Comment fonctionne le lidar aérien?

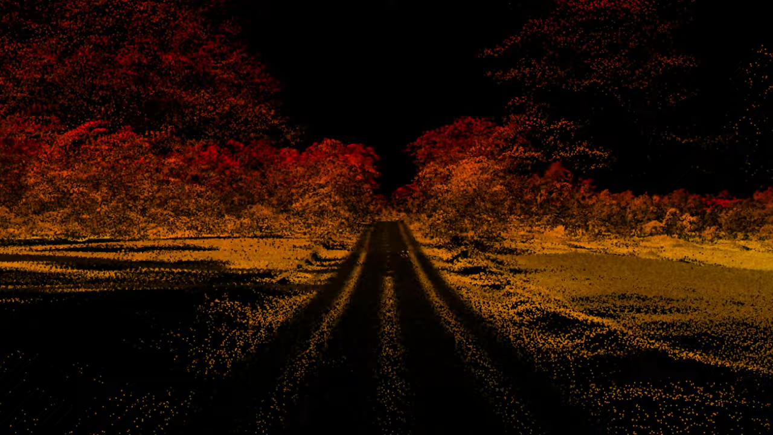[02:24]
Eh bien, le laser de LIDAR, qui balaie la Terre, émet sa propre énergie lumineuse.